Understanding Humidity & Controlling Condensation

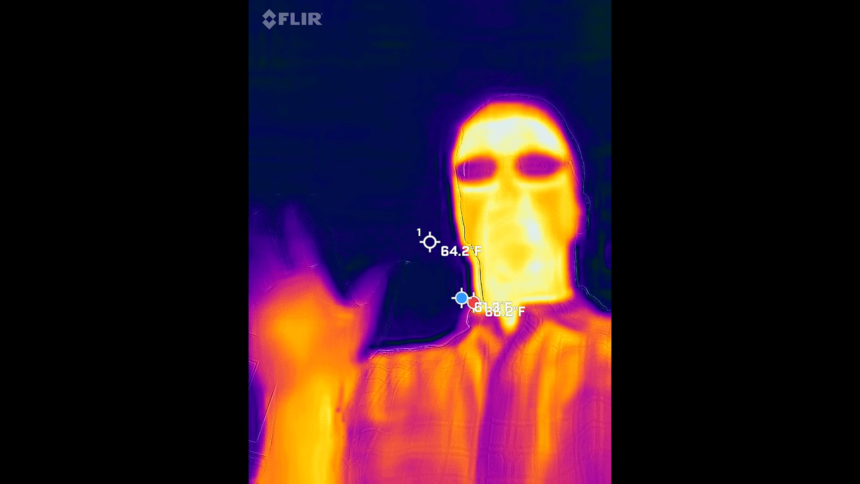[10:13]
Using this infrared camera, you can see that I'm actually quite a bit warmer than the other objects in this room. One might even say that I'm hot stuff.
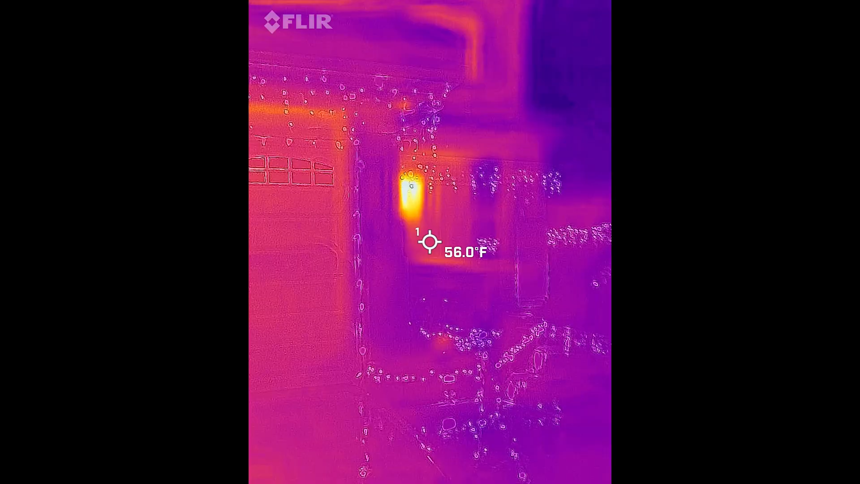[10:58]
On screen: spot 56.0°F
Here we are in front of my house at night.
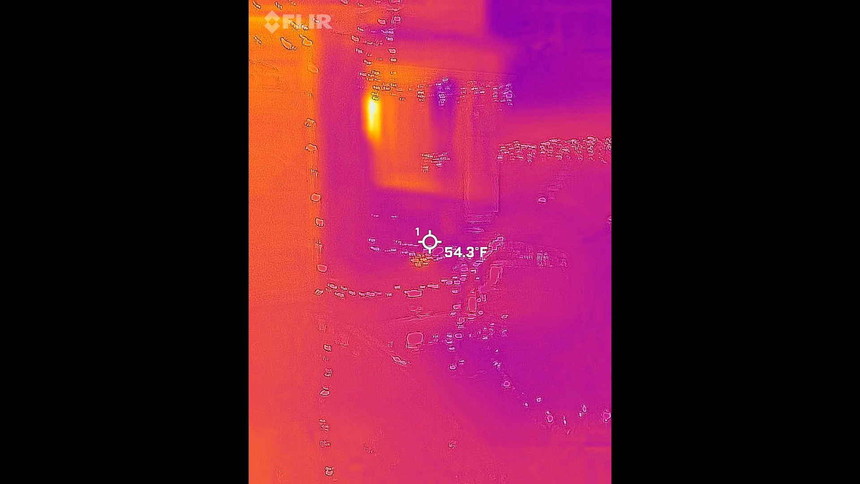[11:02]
On screen: spot 54.3°F
I've got the Christmas lights on here and you can see there's this little concrete walkway that leads up to my front door.
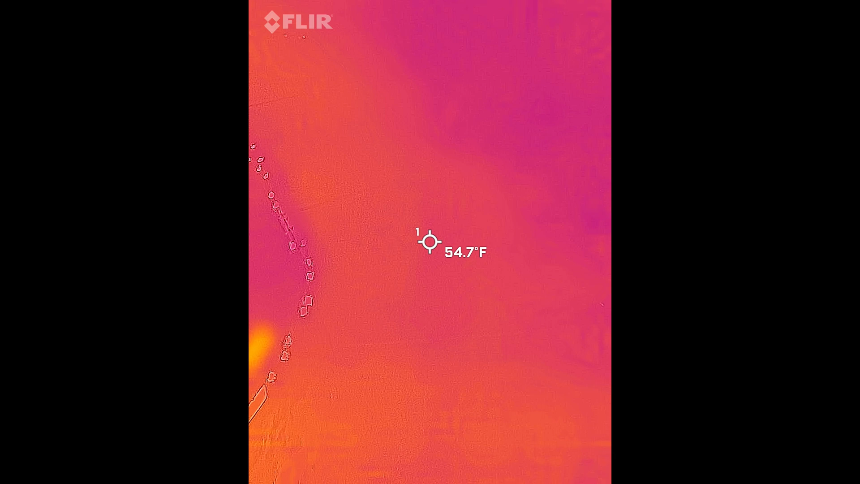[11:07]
On screen: spot 54.7°F
Right now it's about 54 degrees on the concrete walkway.
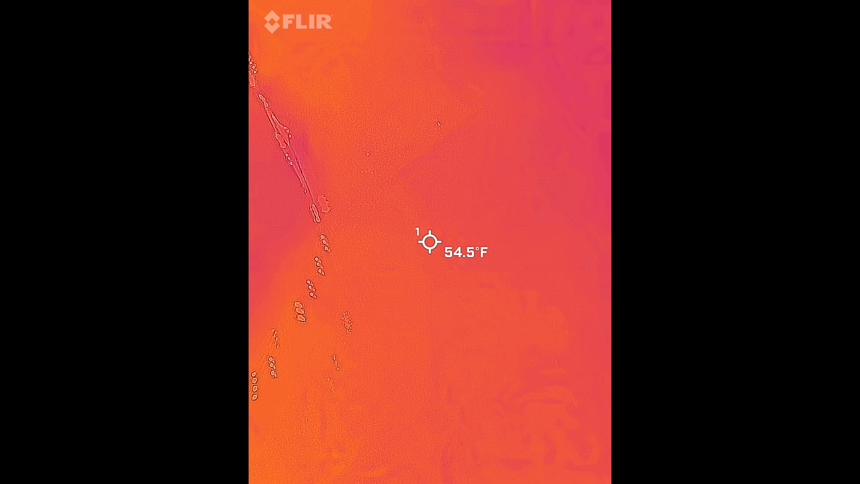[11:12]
On screen: spot 54.5°F
And as we approach this covered area,
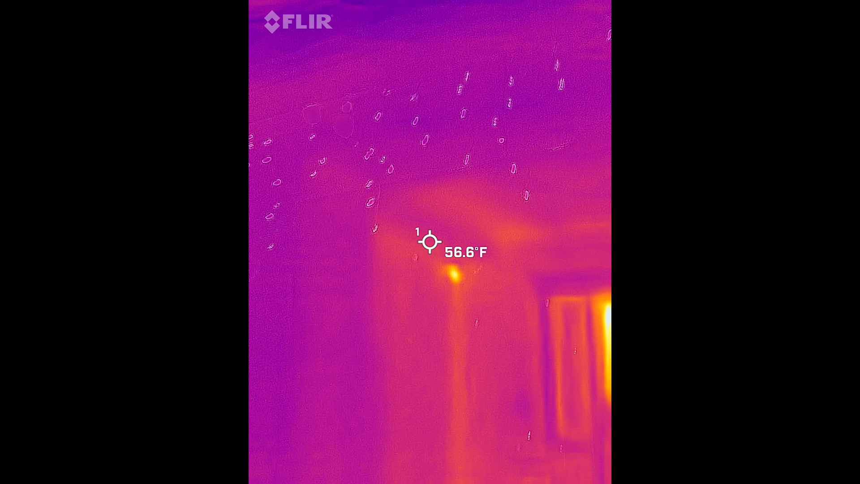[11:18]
On screen: spot 56.6°F
you can see the roof line right here leading up to the front door.
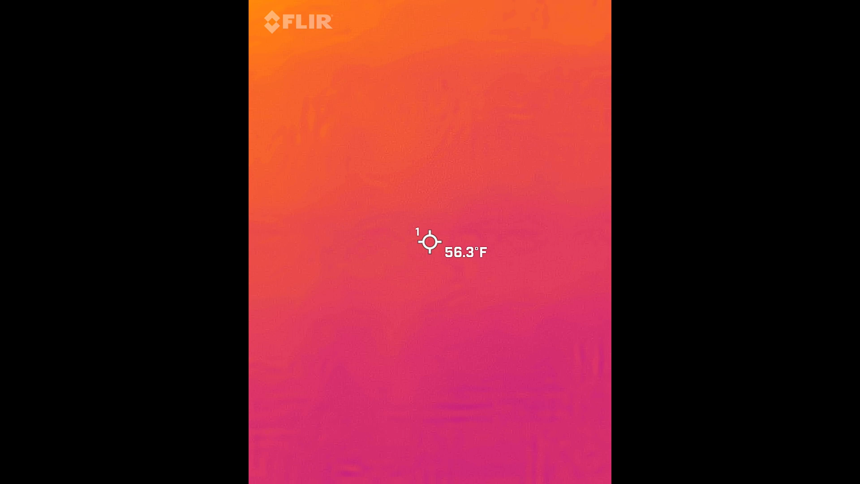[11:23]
On screen: spot 56.3°F
We can see that it's 56 degrees underneath this covered area.
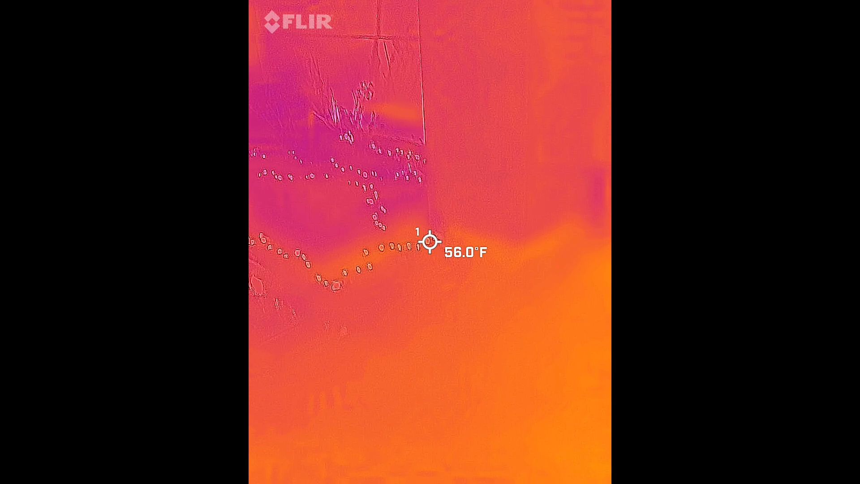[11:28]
On screen: spot 56.0°F
And the reason why is that as heat is radiating from this covered area upward,
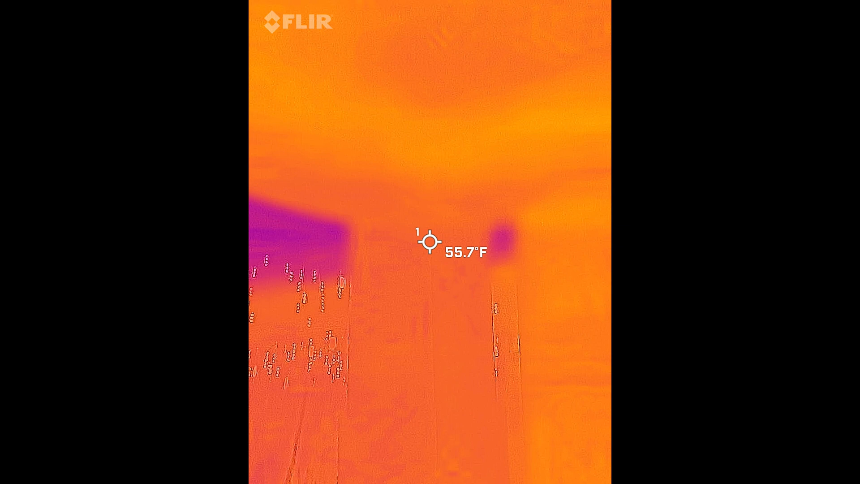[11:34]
On screen: spot 55.7°F
it hits the roof and the roof in turn is also radiating heat downward like this
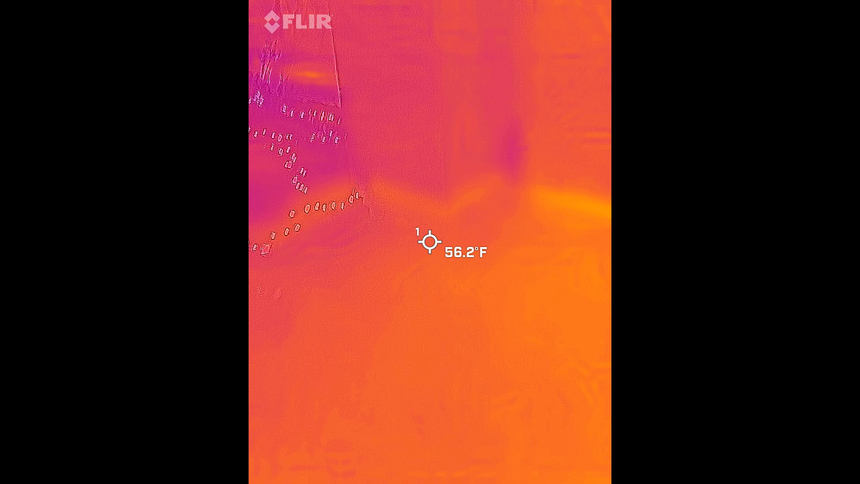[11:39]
On screen: spot 56.2°F
and keeps the ground here a little bit warmer.
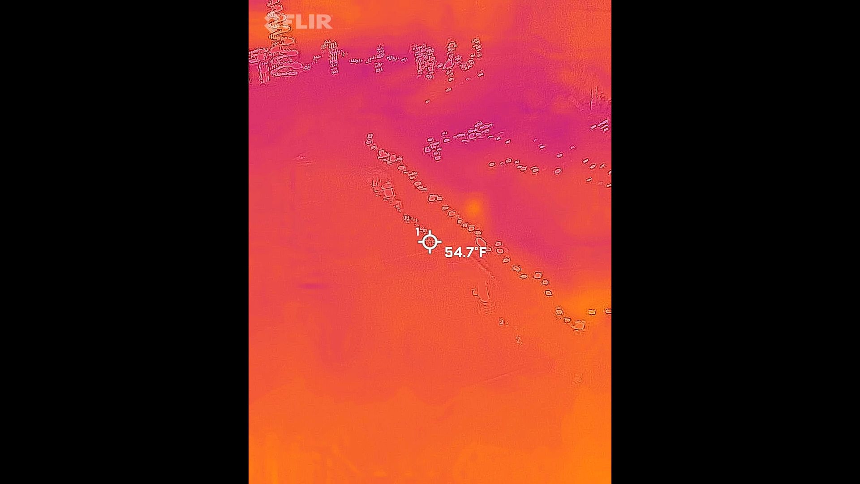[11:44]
On screen: spot 54.7°F
But if we go outside again, over here where it's not covered,
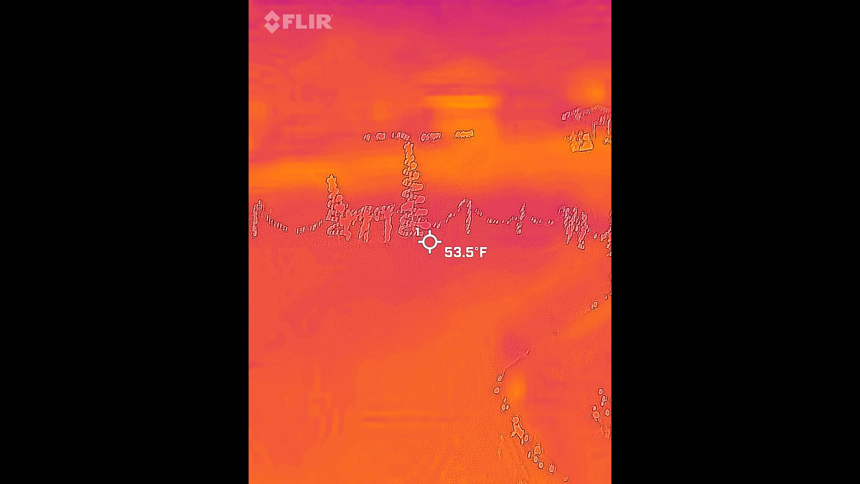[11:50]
On screen: spot 53.5°F
the radiation that is emitted from the concrete walkway just goes straight up into space.
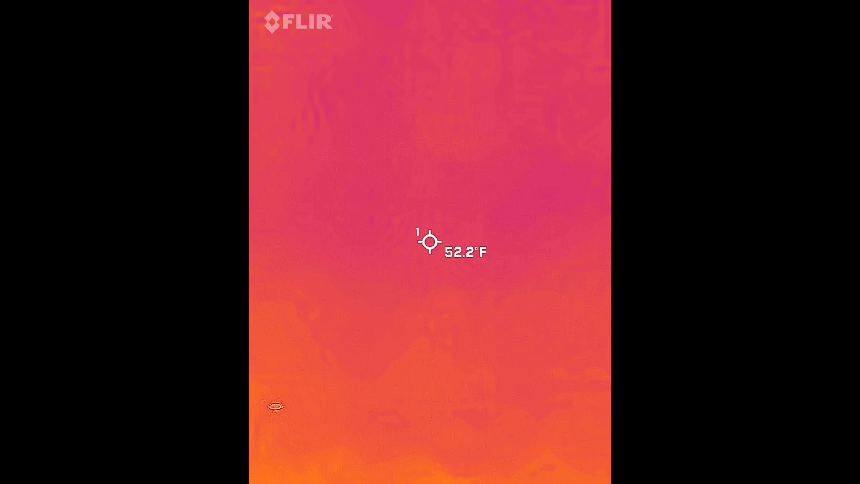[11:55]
On screen: spot 52.2°F
So I've gone ahead and parked my truck outside. It's been out here for about an hour. And if we look at the windshield right here, we can see that the windshield is showing up as 33, about 34 degrees. But the side windows are showing up quite a bit warmer, 36 degrees.
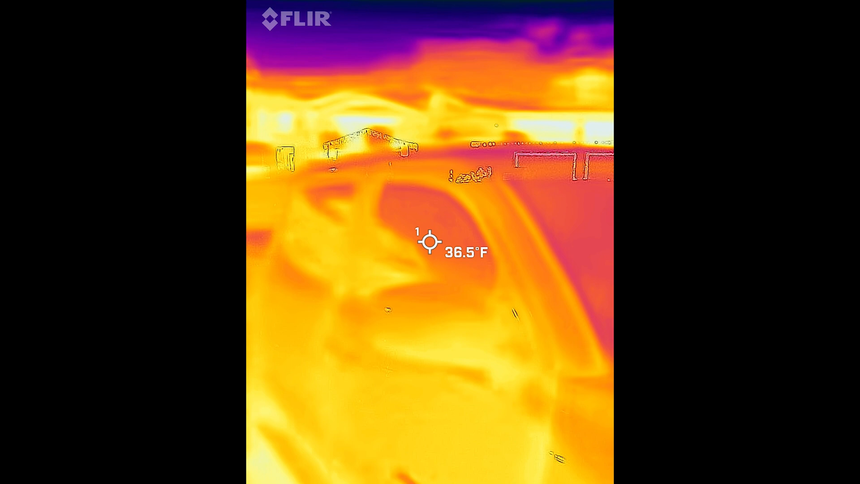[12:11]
On screen: spot 36.5°F
And if you look at it, you can kind of tell why.
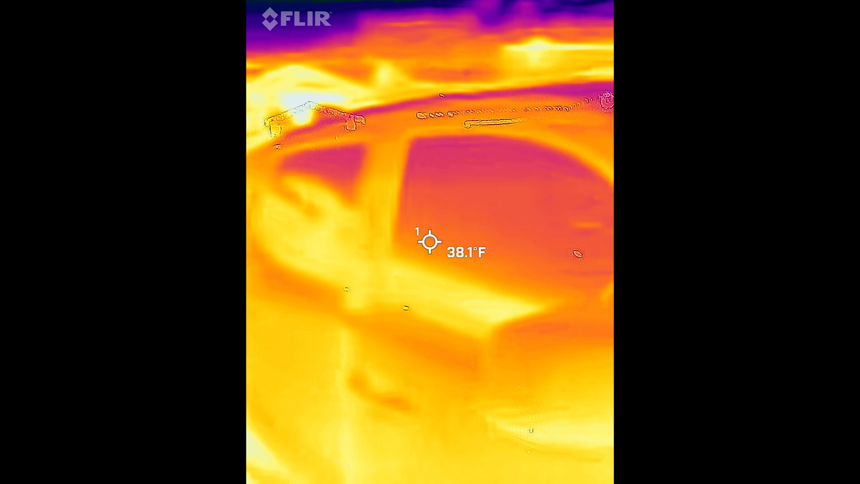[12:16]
On screen: spot 38.1°F
The windshield is really pointed toward the sky, which is very cold.
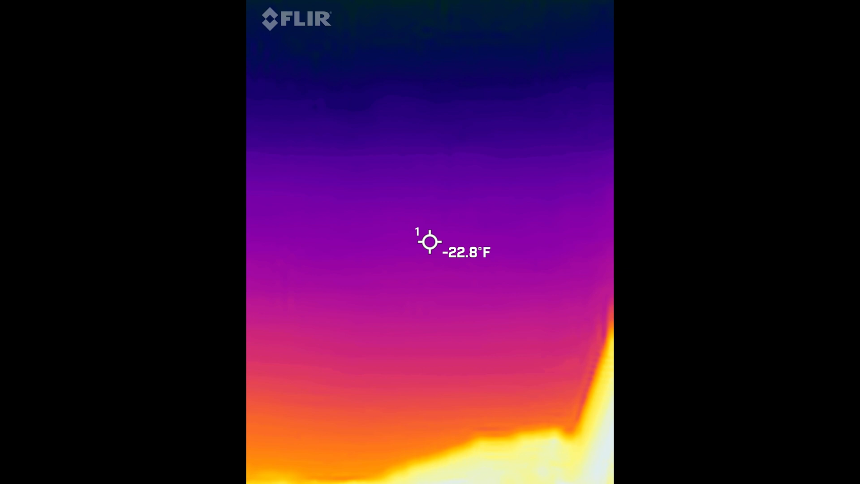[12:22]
On screen: spot -22.8°F
But the side windows are pointed at the neighborhood.
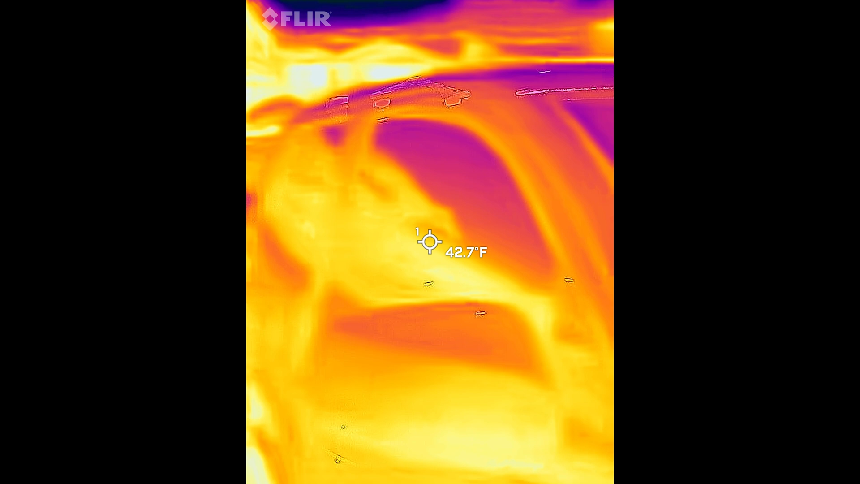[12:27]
On screen: spot 42.7°F
And so the neighborhood is radiating a lot of infrared radiation.
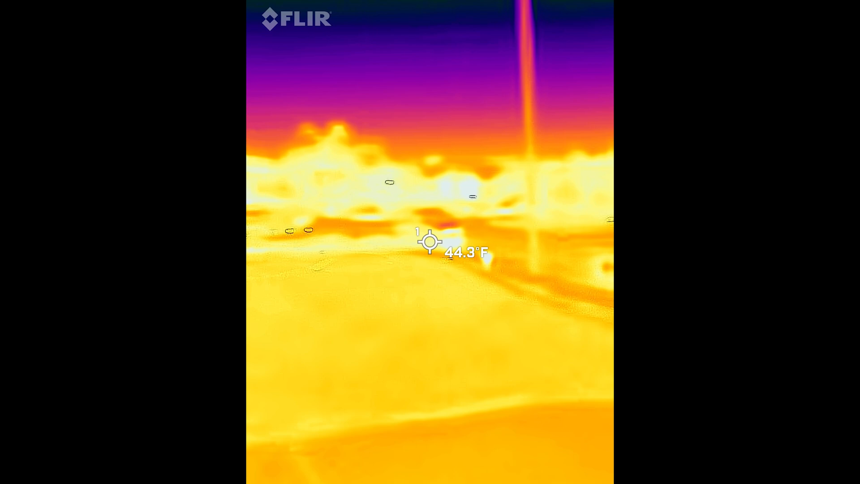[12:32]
On screen: spot 44.3°F
And some of that is striking the windows and warming them up just a little bit,